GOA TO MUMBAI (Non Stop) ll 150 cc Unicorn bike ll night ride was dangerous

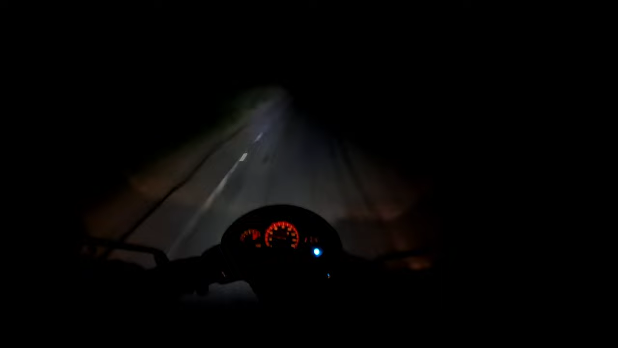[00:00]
इतना अंधिर हो जाए मतलोग इतना घाट वगर आएगा दो गाइस हम लोग खुद रूप जाते जाज की राच अब यहां तक आया है इसको क्रॉस तो करना ही है
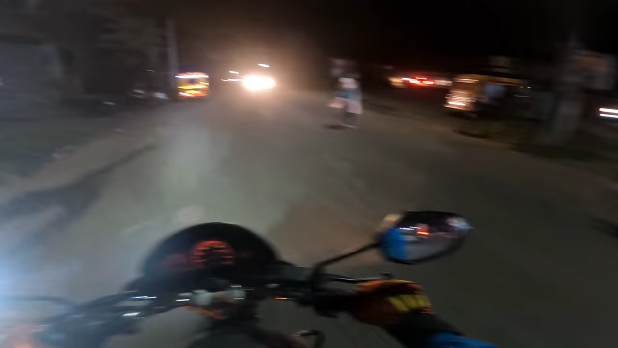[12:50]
तो चिपलून आ गए हम लोग और अब यह लेफ्ट लेकर सिधा में हाइवे न वो कनेक करेगा अपने को जो महाड वगरे निकलेगा जो आते वक्त अंदर भे था हम लोगों को मिन्स लोनावला हो गरे सब क्रॉस हो जाएगा उसके बाद